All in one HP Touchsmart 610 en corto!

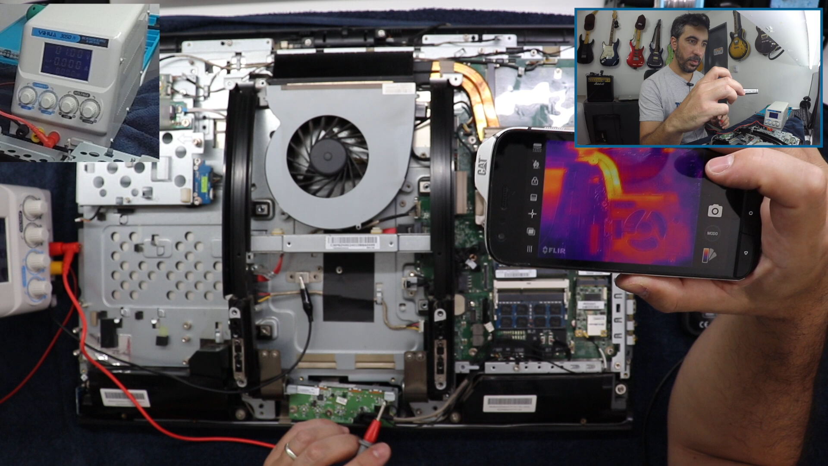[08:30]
La cámara térmica También actúa con los reflejos De las cosas de metal Así que Por ese lado Va a estar medio complicado Porque si ven Toma los reflejos Pero bueno Si no vamos a tener que sacar El disipador Vamos a probar primero A ver Yo voy a poner entonces acá El positivo Y ahí tenemos 1,3 amperes Y vamos a ver A ver si vemos algo
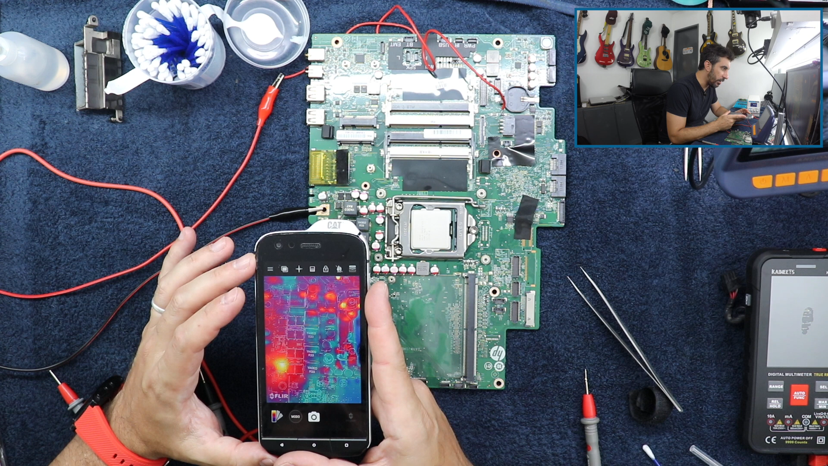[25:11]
A ver que temperatura Tiene que poner Temperatura Para ver Claro Son 32 grados Contra 29 Pero se nota Claramente Un punto Un punto caliente Ahí Toco masa Este tengo Corto acá